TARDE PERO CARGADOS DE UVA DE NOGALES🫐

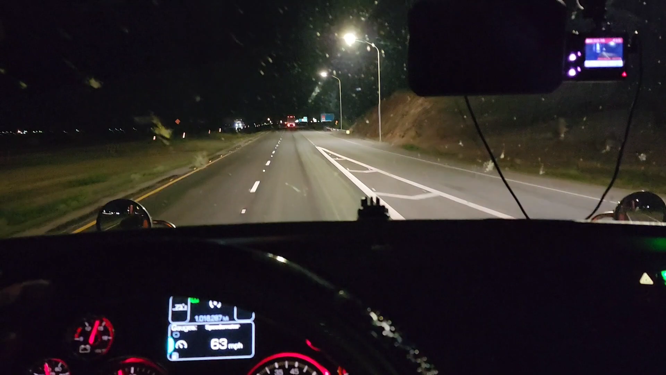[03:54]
pues dije voy a la vuelta que está de noche que está solo vamos llegando aquí al pueblo de Lordeburg Nuevo México entonces quiero mostrarles la báscula como funciona pues la báscula está para está para los camiones no es obvio pero en su mayoría la mayoría de
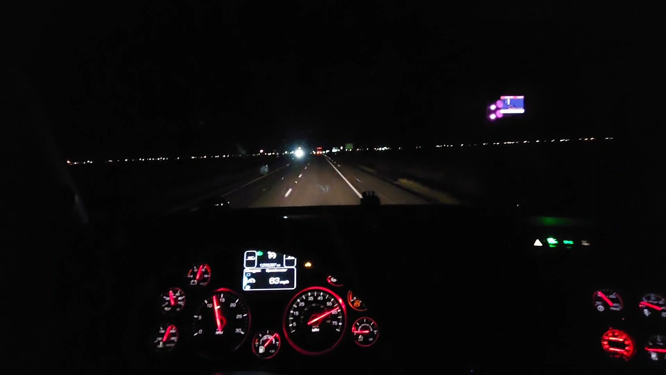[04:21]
de camiones traen el el bypass que le llaman el pre-pass es el sensor que va aquí arriba todo es al azar no como me si te da verde puedes
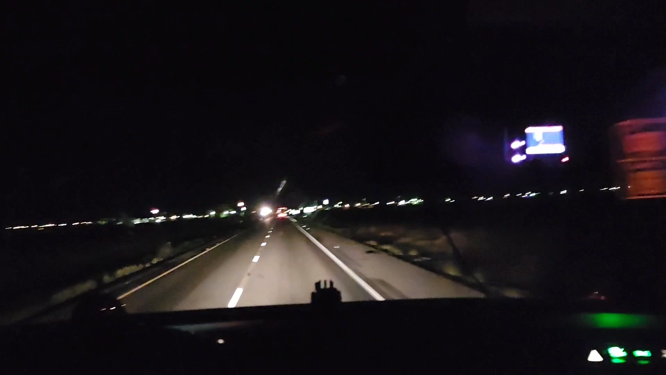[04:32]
seguir de frente si te da rojo hay que meternos al azar hay raza que me ha preguntado me ha pedido que hable de sobre inspecciones del D.O.T. todo eso pues bueno no tengo mucho no me meto mucho en en en burocracia no de leyes todo eso más bien pudiera platicar medio rojo como pueden ver pudiera platicar en base a mi experiencia
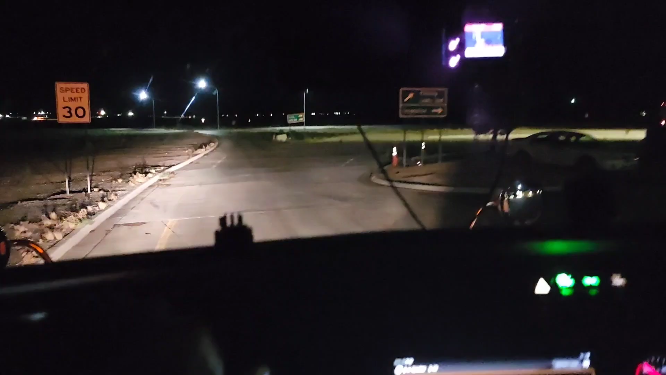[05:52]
entonces vámonos pues bueno nos metieron como al azar hay raza que se lo toma personal pero no es al azar nos dio rojo como le digo yo creo que tenía más de año sin que me diera rojo sin meterme esta báscula y pues bueno nada más me paré a un lado de la caseta ahí atrás ahí está una mujer oficial y nada más me dijo con el dedito like voy a seguir checan los números de los costados
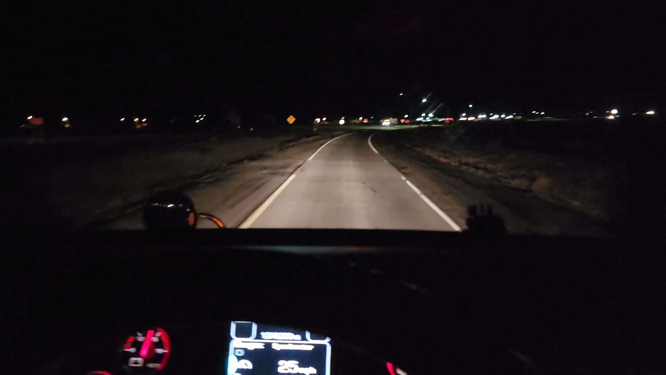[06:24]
checan los números de los costados también tiene que ver el record del camión los choferes todo eso pero aquí gracias a dios hemos tenido mantenido los números limpios es bueno que nos den inspecciones a veces porque pues ya con eso ya está registrado pero últimamente a mí no me han dado la verdad